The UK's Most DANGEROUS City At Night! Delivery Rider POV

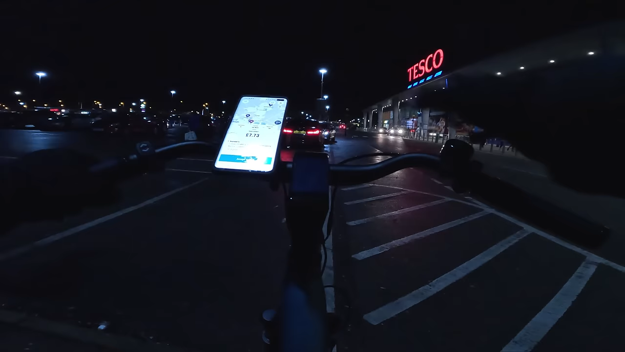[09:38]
order come through from nando 773 where is this going the first customer's relatively close but oh my god that second customer where's that bedworth i'm pretty sure bedworth is a completely different city do i want to do that i'm gonna do it just for the video to see if it's worth it i'm not sure that it is
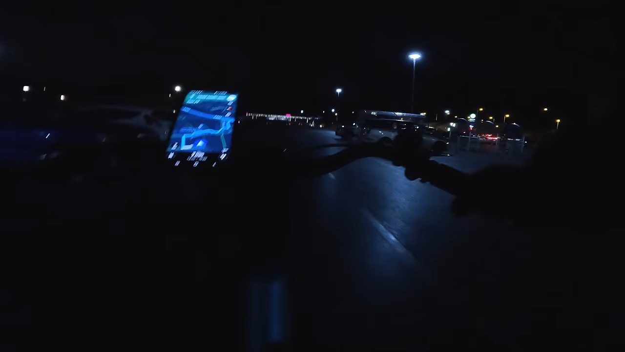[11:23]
second customer looks like they are very far all right let's go get it delivered
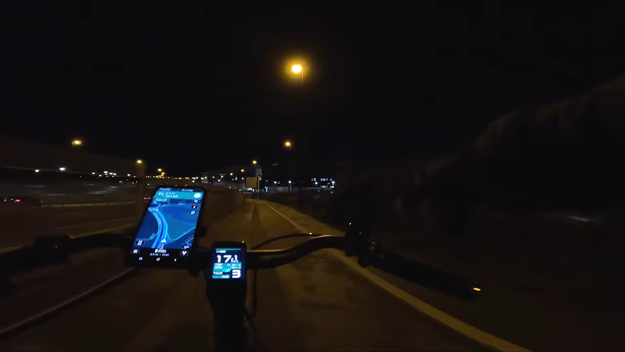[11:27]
it's coventry city stadium we went past here last time but it looks a lot different at night
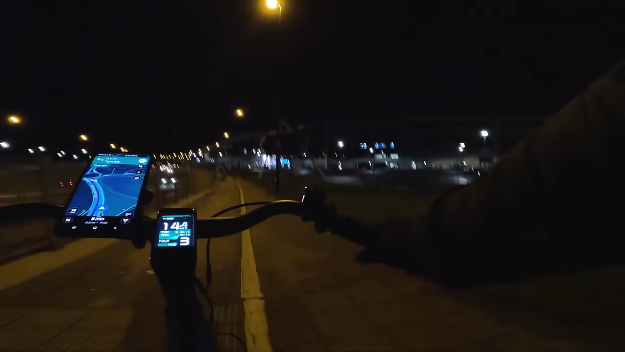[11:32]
looks a lot more eerie it is a huge stadium though it's pretty cool coming to different cities though and getting to see all the different areas i know we've come to coventry before but driving during the day compared to at night is like yin and yang it's polar opposites but where on earth is this taking me this looks so dark down here you guys probably aren't really going to see much on the camera oh i don't like the fact that the delivery is down here
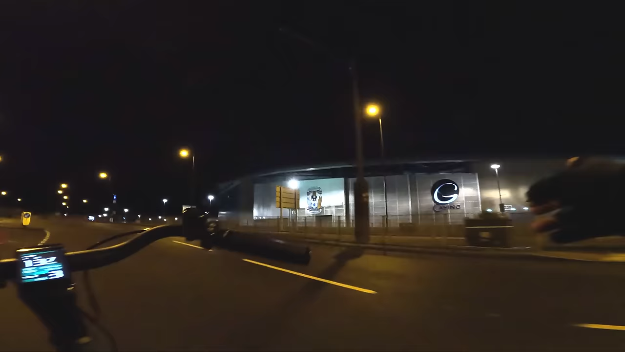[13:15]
there's a casino there as well casino in the stadium and a hotel oh my god the stadium has it all is that a bar over there as well i think it is to be fair coventry stadium is absolutely massive all right where are we going it wants me to go down here oh this looks very dark i'm not sure i'm a fan of this right this looks very sketchy i'll buy some sort of